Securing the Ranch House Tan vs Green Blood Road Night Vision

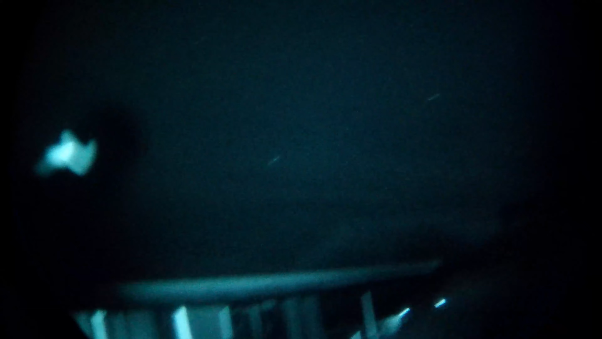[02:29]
Hey, go around the corner. Look at that guy. He's right at the corner. The corner of the house. Corner of the house. He's behind the beam. He's behind the camera. He's behind the camera. Come on. I've got him. I've got him. Oh yeah.